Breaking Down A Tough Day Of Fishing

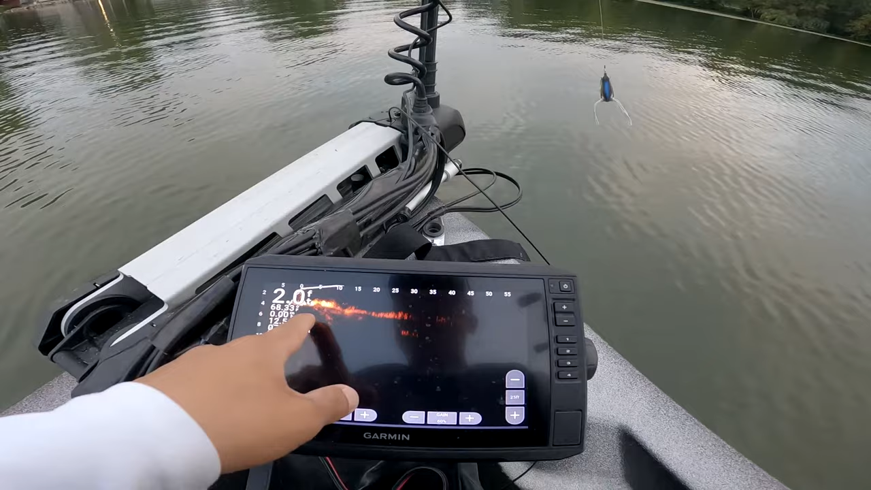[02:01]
See there guys We're in two feet of water but typically in the summer this spot is loaded with grass So we're gonna try to see if we can get some reaction
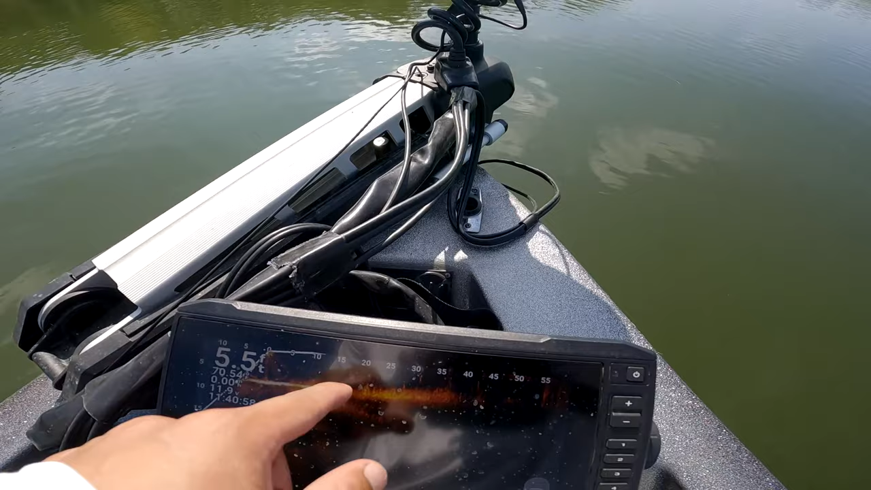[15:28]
those fish they're like right there and I think bass are just cruising in that grass just licking up what I'm doing is just dragging the jig